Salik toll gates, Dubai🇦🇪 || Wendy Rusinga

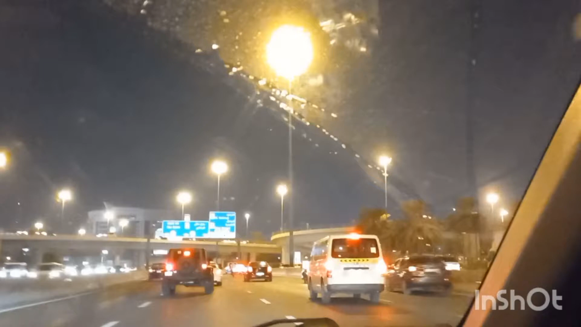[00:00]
Hey guys, welcome back to my channel, Wendy Rusinga, and today we're going to be diving under the Salik. So in case you don't know what the Salik is an electronic tollgate system in Dubai, launched by the Roads and Transport Authority on the 1st of July 2007 to help improve traffic flow on the major roads in Dubai.
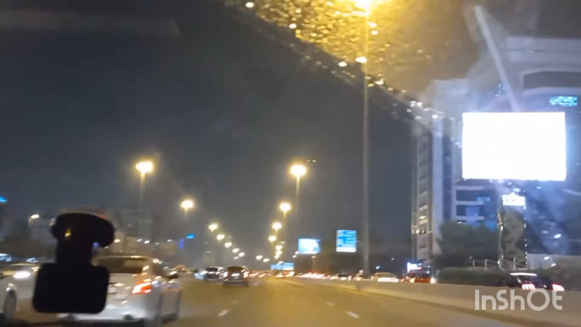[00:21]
So the Salik system is based on radio frequency identification technology, or